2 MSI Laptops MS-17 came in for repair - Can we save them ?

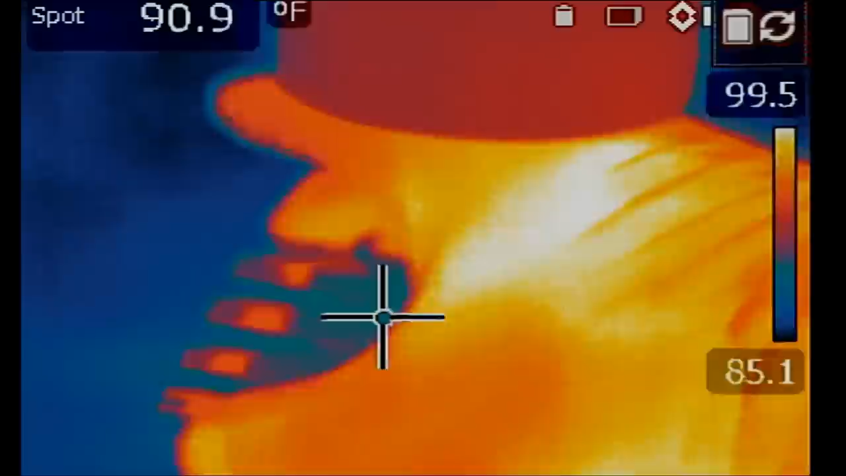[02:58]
On screen: spot 90.9°F
Big board. So I'm gonna have to point the thermal camera from far away so we can see the overall picture on that board. And in the meantime, I'm gonna inject voltage at the current sense resistor.
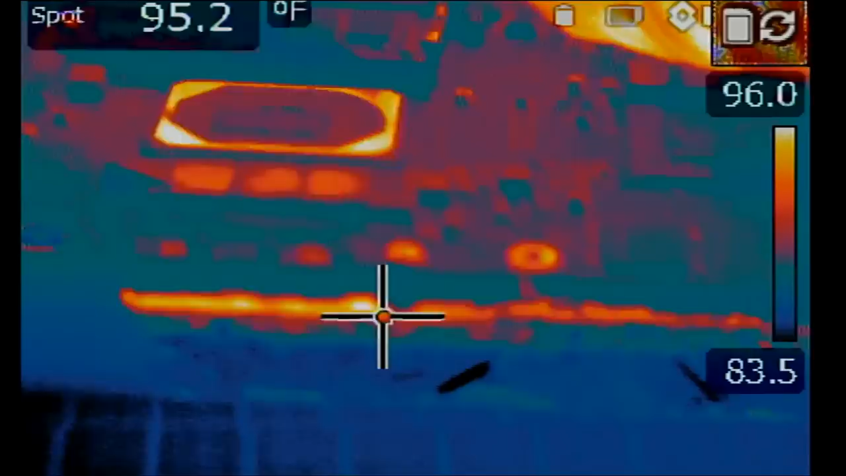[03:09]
On screen: spot 95.2°F
That's my probe right here. Let's go ahead and inject voltage.
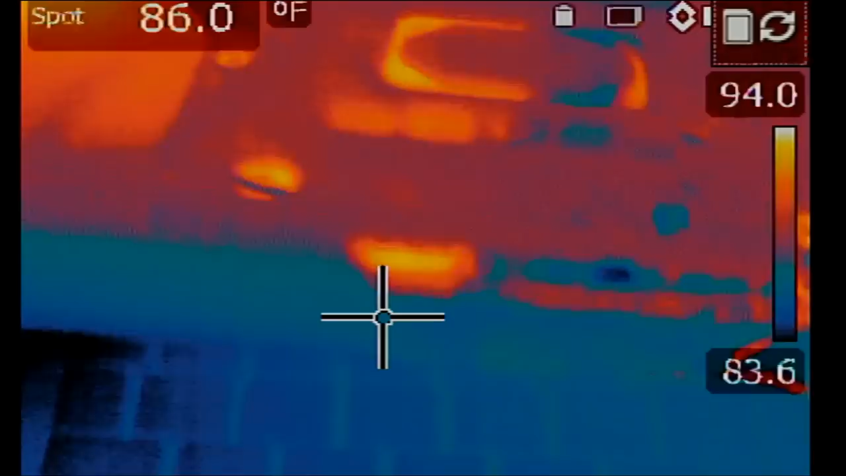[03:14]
On screen: spot 86.0°F
Okay, anything hot? Oh yeah, right there, right there.
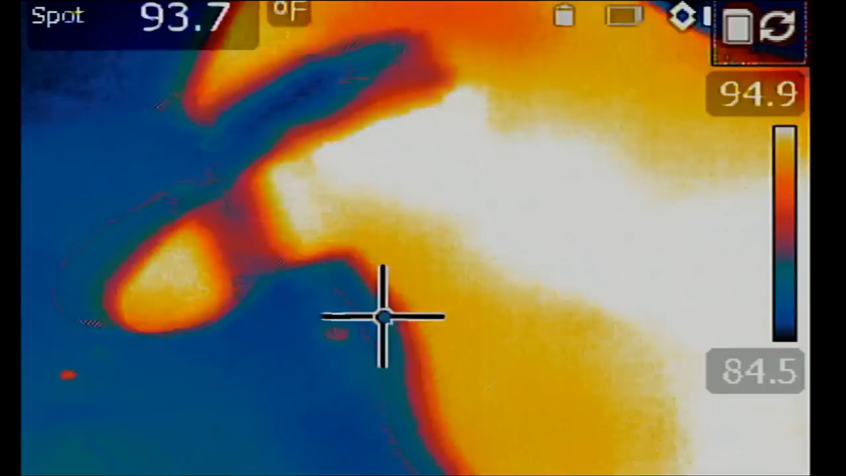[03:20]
On screen: spot 93.7°F
Where is it? I lost it. Let's do it one more time. See it?
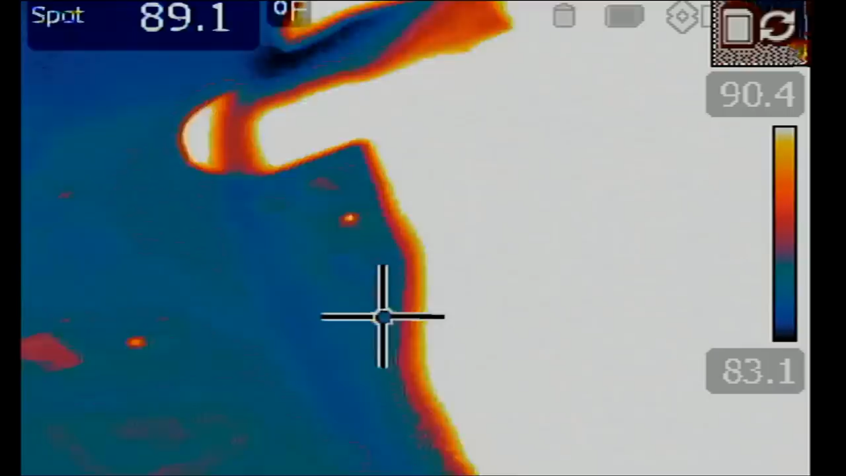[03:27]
On screen: spot 89.1°F
Right over here. We got it.
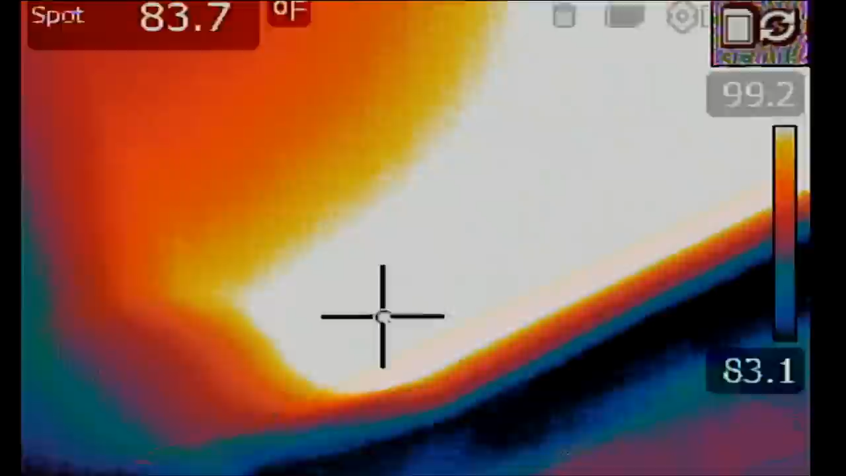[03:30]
On screen: spot 83.7°F
Most likely a shorted cap or something similar.
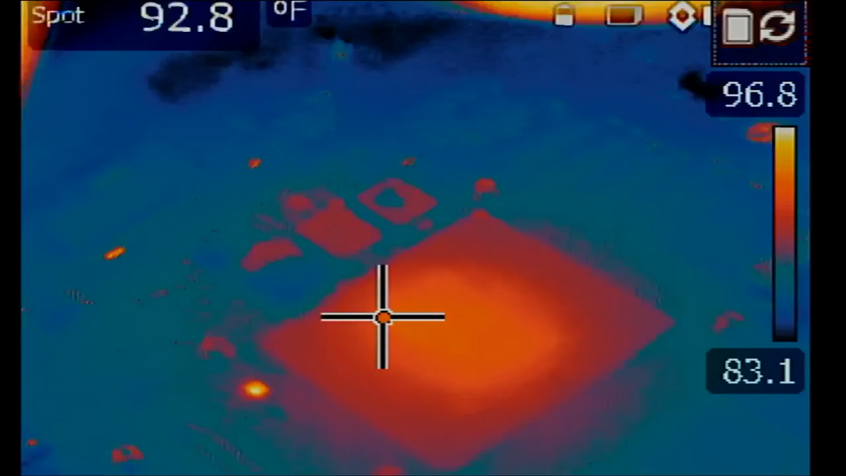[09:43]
On screen: spot 92.8°F
we have a heat spot right over here and the GPU and nothing else.